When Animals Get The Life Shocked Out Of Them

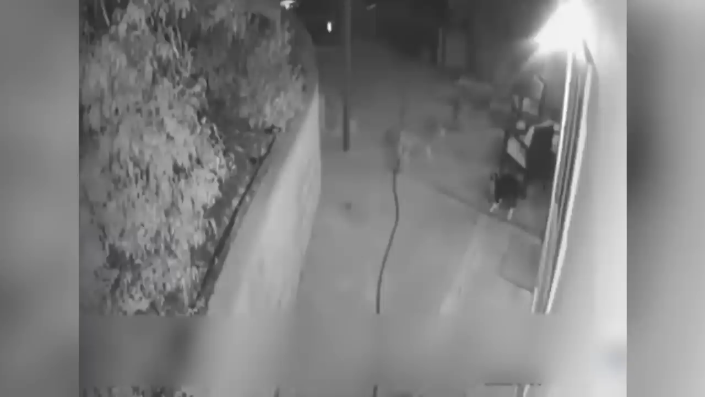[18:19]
proved that he is not to be messed with when he faced off with three coyotes in a dramatic showdown that would be captured on home security cameras and is now available for everyone to see. The homeowners were enjoying a movie when they noticed a shadowy tail outside. Upon investigation, they would see Max surrounded by a trio of coyotes.
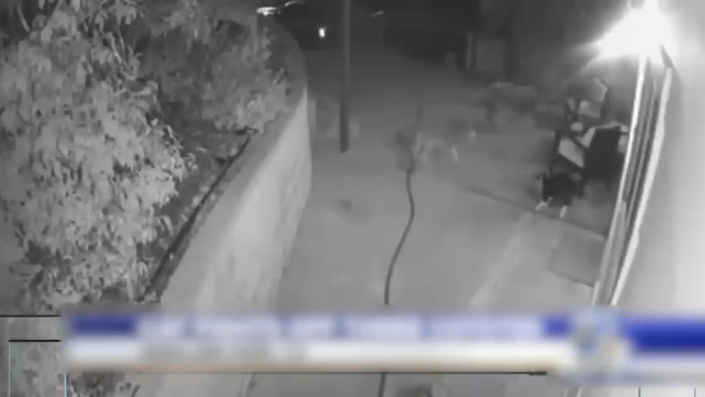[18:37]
They managed to scare them off, but it was the security footage that would show just how tough Max really was.